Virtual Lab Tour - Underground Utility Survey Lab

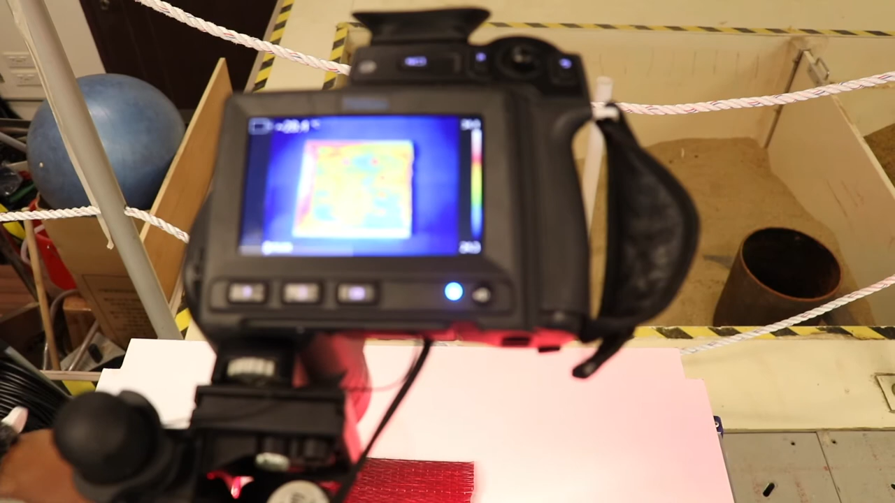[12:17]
熱能的反射了熱能的反射OK當我拿開它拿開那盞紅外線燈的時候你會看到什麼呢
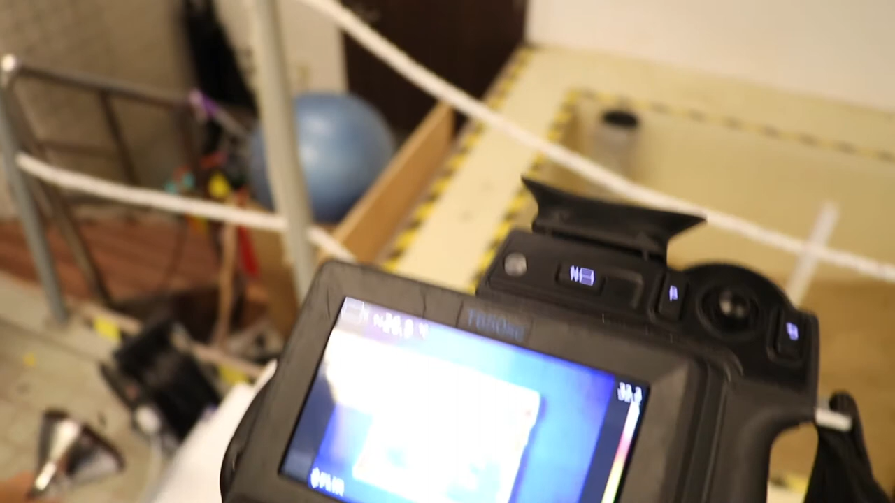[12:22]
就看到很多這些有一顆有一顆的
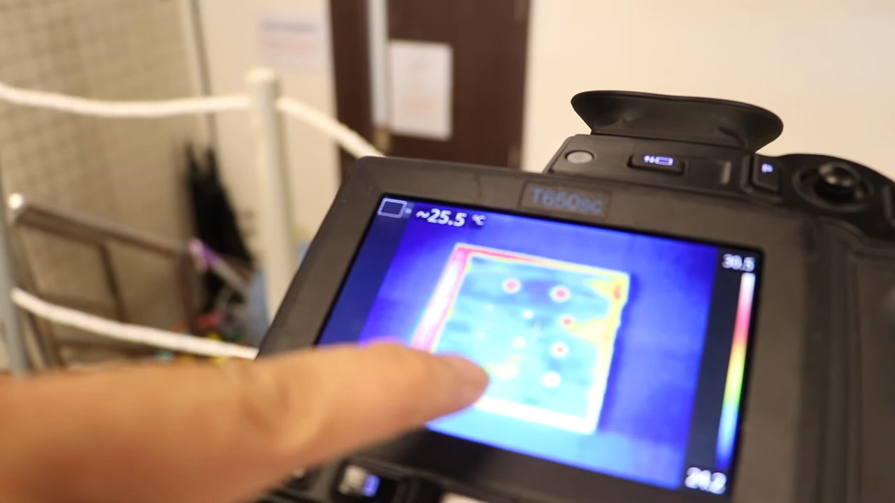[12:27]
On screen: spot 25.5°C
泡泡一顆泡泡有些泡泡是大一點有些泡泡是小一點有些泡泡紅
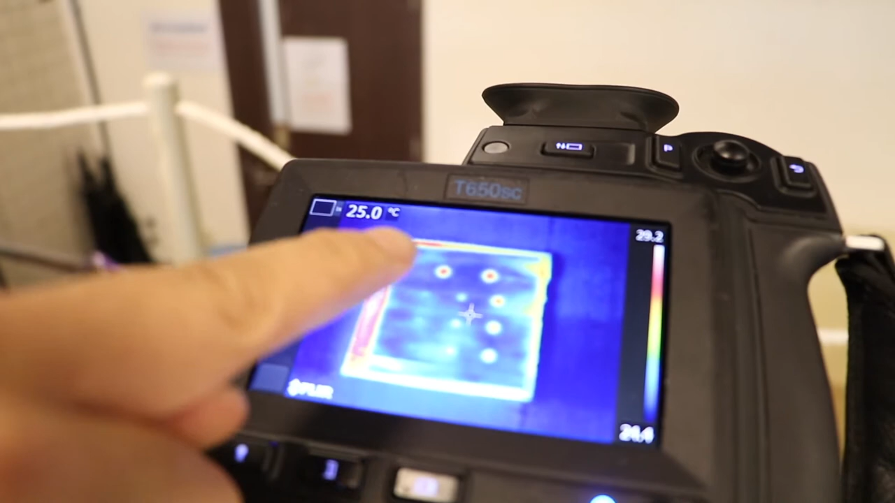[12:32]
On screen: spot 25.0°C
色一點有些泡泡是淺色一點那它代表什麼呢其實我就是代表我們當我剛才所
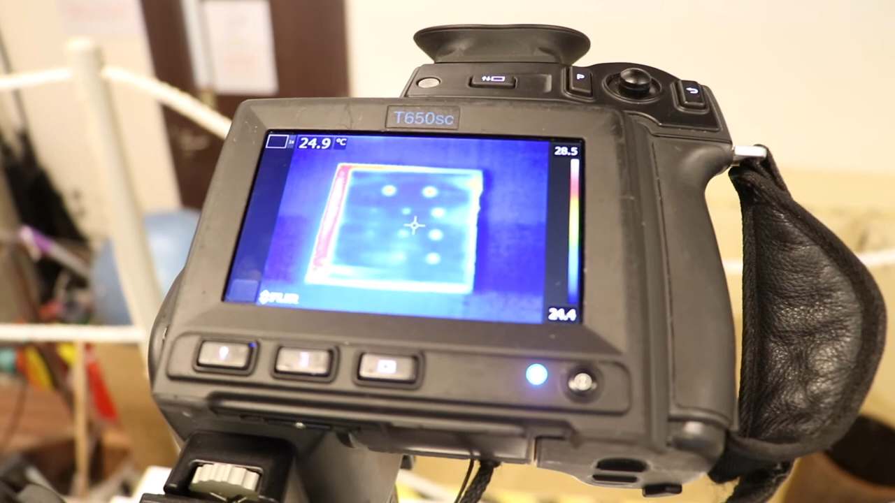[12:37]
On screen: spot 24.9°C
說的你手受傷之後貼膠布上去的那個位置呢其實不
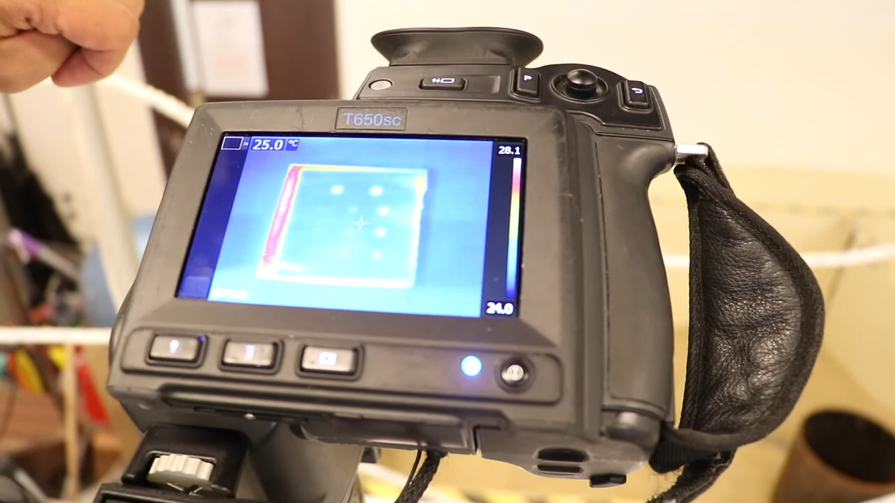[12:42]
On screen: spot 25.0°C
一定所有地方都是可以很很圓滿地去貼住那如果你看不到的時候呢那怎麼辦呢日漬月累之後呢那水管又會再爆過